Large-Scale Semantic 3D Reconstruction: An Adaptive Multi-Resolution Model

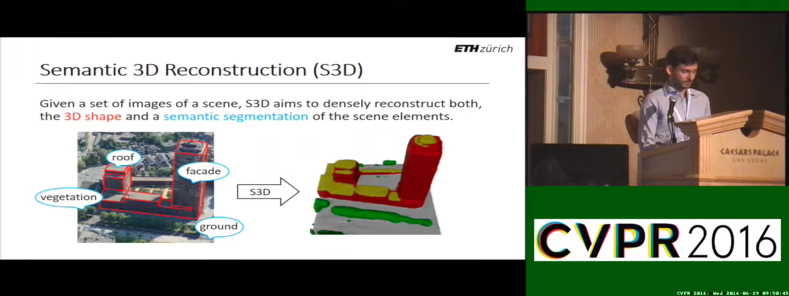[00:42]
which in this urban case could be ground, facade, roof, and vegetation. A possible result is shown on the right, where the semantics are reflected by the colors. What is our motivation to do that jointly? There are synergies between these two domains in both directions. We have on one hand object classes which live in scene space and not in image, and vice versa assumptions about shapes are object specific. This mutual support allows us to use advanced priors to be able to reconstruct complex scenes. In this context, this slide shows you on the right how class-specific priors can lead to superior 3D models,
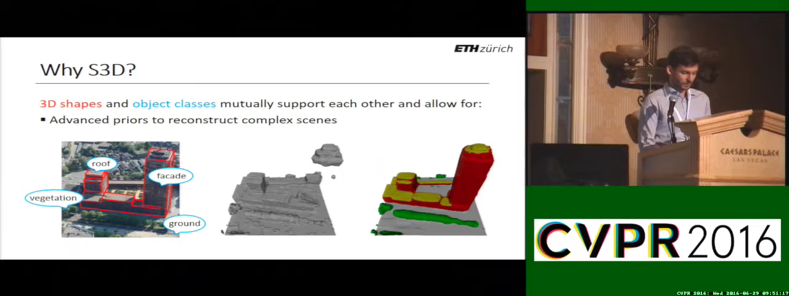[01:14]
compared to a generic regularization of the surface area shown in the middle.
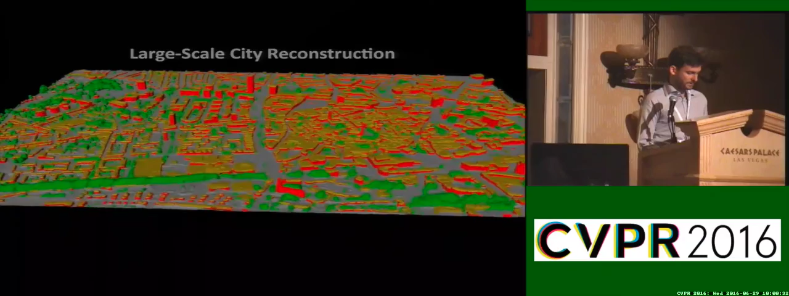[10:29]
This video shows you the result when we process all of our aerial images. It's a city in the Netherlands, it's Enskede. The whole area is roughly 3 square kilometers, and it is modeled at a target resolution of 0.8 meters. You will see now a zoom-in of our model compared to one of our input images.